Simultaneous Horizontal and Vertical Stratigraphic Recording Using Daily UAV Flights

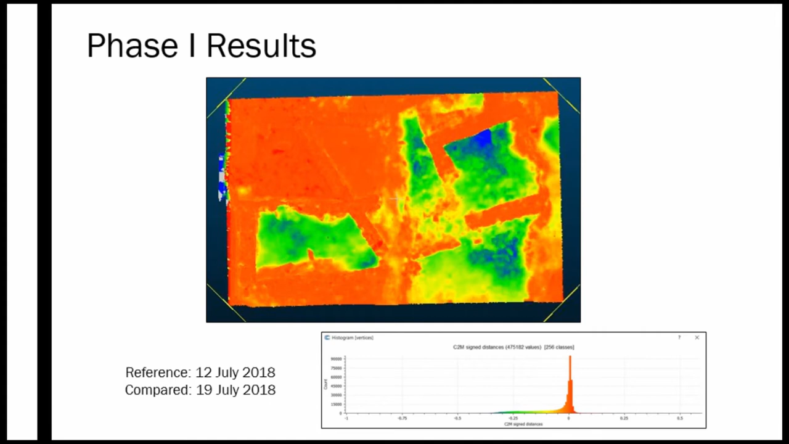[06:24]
the top right hand corner where there's a room there and we removed that this was the difference from one floor level that was discovered one week to the next floor level the next week and you can see where there's the more change in the unevenness of the floor in addition to volume calculations for layers we're also extracting